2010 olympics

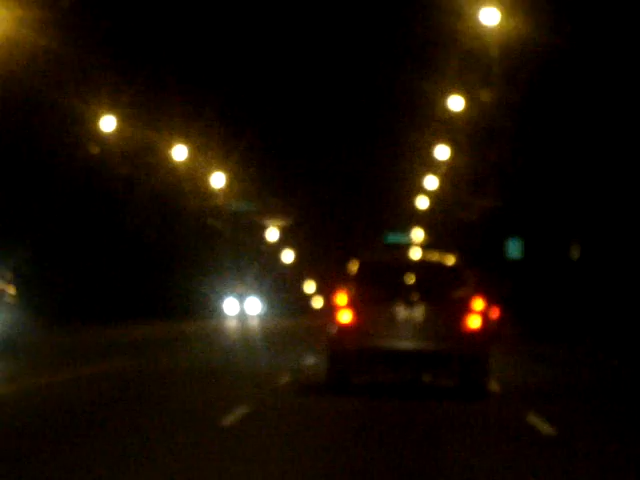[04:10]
Like they're the- they're not like America. This is how it is in Canada. They have their lights flashing. So it's very distracting. Like I'm like should I go? Should I not go? It's like what is it telling you? Oh and there's an ambulance. Oh crap. Somebody went too crazy. Somebody went too crazy. Canada. Canada. Oh Canada. Oh Canada. Okay we're done.